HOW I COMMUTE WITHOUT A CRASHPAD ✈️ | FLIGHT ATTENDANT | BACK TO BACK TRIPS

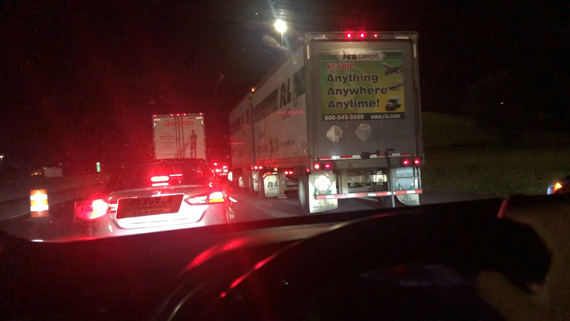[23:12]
I should be flying right now. Wow. What is going on today? Because there was construction early in the morning when people are going to work.